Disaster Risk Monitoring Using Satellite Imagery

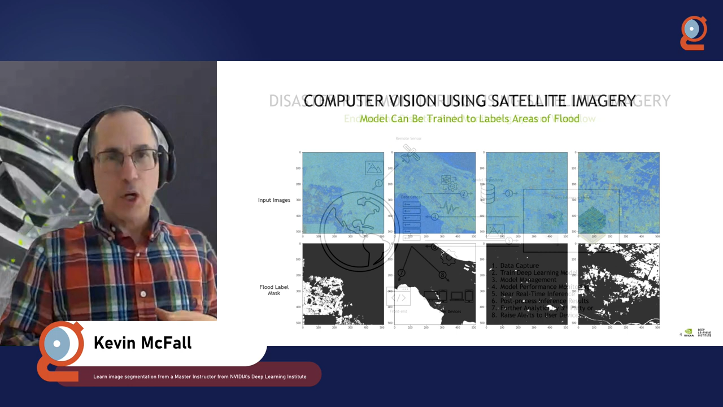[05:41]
uh these are you know these pictures on the top are these what i was saying before is these radar images that are sort of converted into something that looks like um a picture okay that we can sort of look at it's not really rgb but but it basically looks like an image to us and the goal of the model that we want to build is to take these images and be able to segment them okay and to segment a an image means that you're going to color pixels basically classify pixels to know the white pixels are water
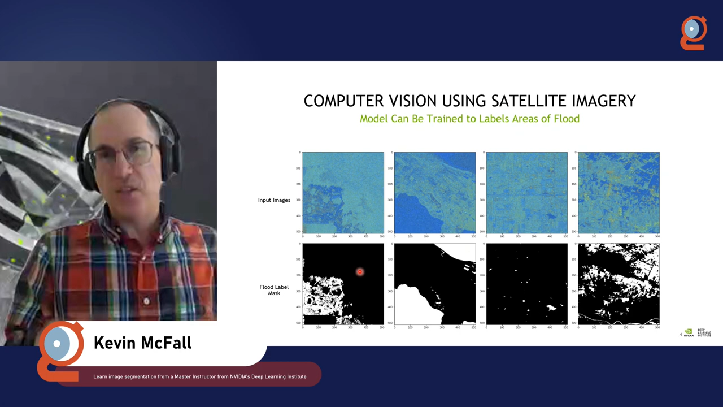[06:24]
and the black pixels are not okay and so that's the type of model we want to build and i'll talk here in a bit about how we're going to use a unit to do this um but this is the overall picture of what we want to do now that link that i put